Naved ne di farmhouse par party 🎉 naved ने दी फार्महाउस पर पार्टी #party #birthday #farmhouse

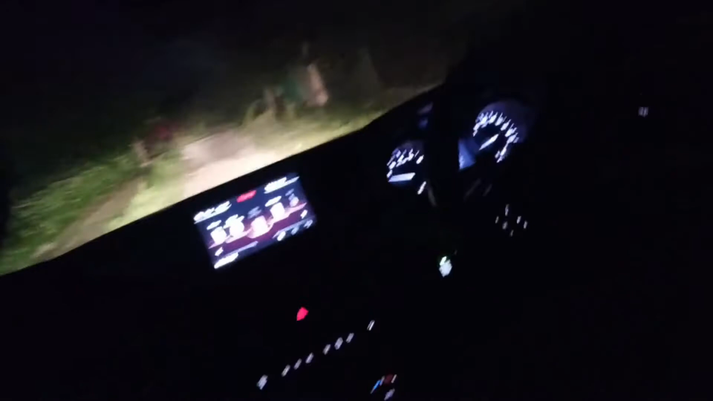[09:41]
भाई देखो यहाँ पे कोई भी नहीं है, बिल्कुल बिल्कुल अंधेरा है यहाँ पे पूरा।
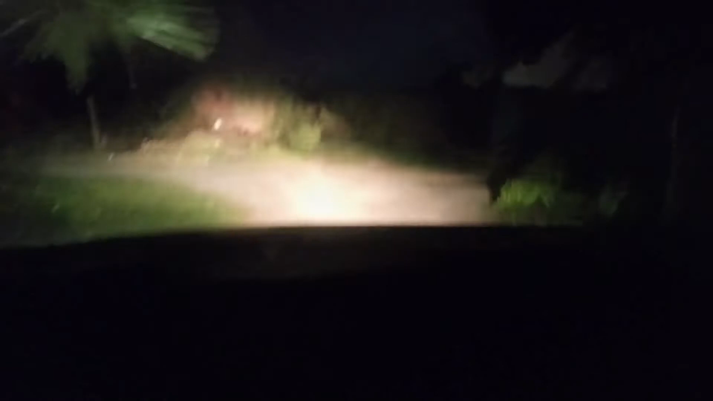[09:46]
ये देखो हम इतने अंधेरे में कर निकल लें, देखो
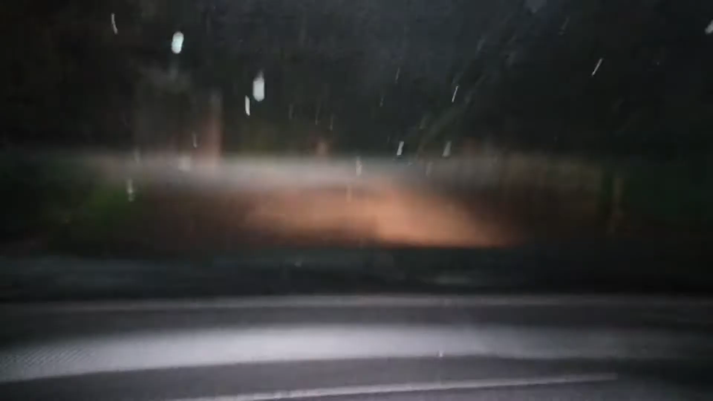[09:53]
ये देखो पता नहीं कोई, ये देखो गाइस पता नहीं कहाँ से लाइट की वो आ रही है।